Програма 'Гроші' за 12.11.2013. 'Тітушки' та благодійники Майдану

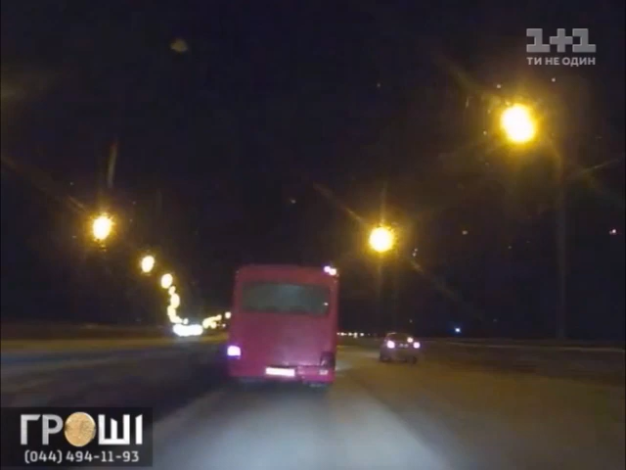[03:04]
Повний склад одного автобуса з тітушками. Його укомплектували в одному із центральних регіонів України. І що підтягуються зараз автобуси?